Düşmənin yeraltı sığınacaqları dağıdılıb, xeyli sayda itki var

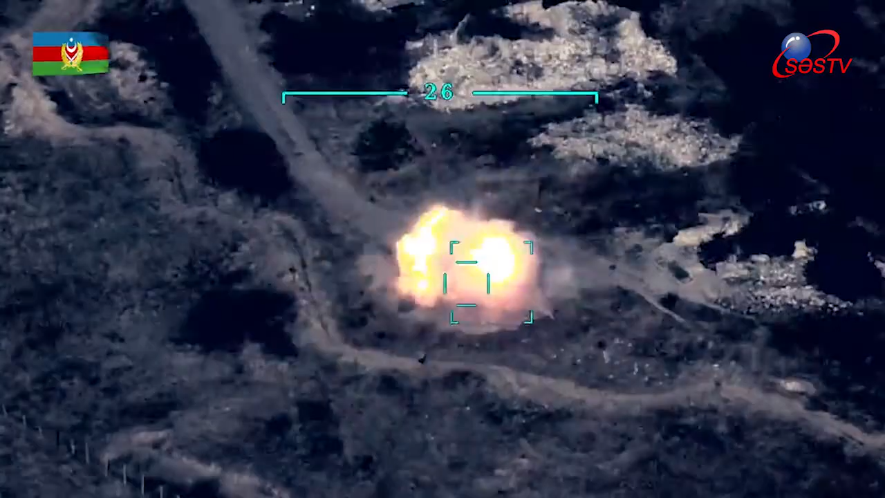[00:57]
Hadrut qəsəbəsindən Şimalda yerləşən düşmənin artilleriya
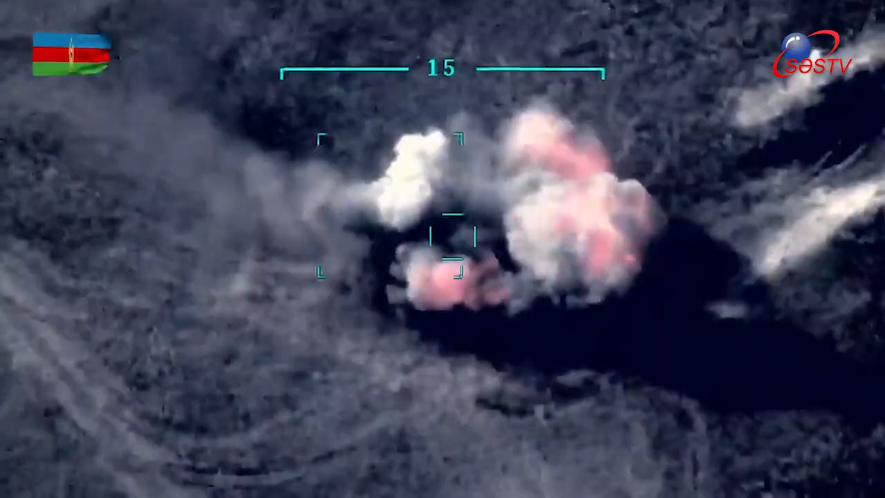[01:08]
alayın müdafiə sahəsinə indirilən artilleriya zərbələri
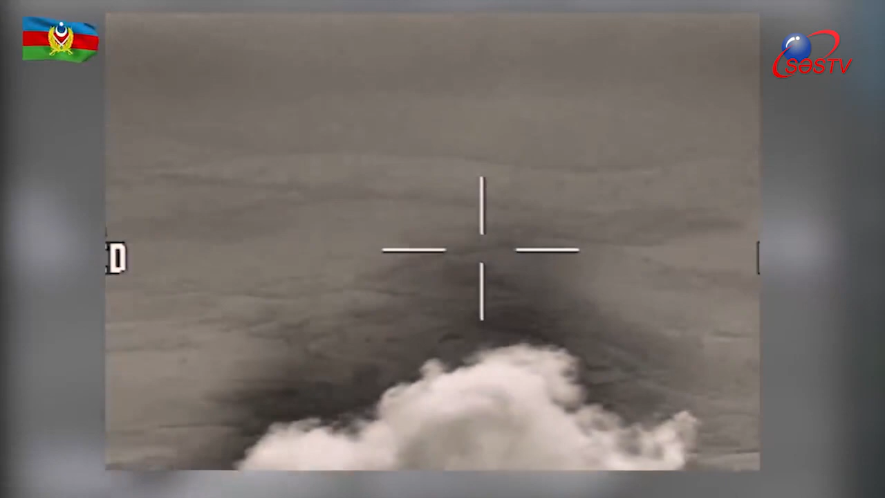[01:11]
nəticəsində düşmən ölən və yaralanan olmaqla çoxlu sayda itki verib.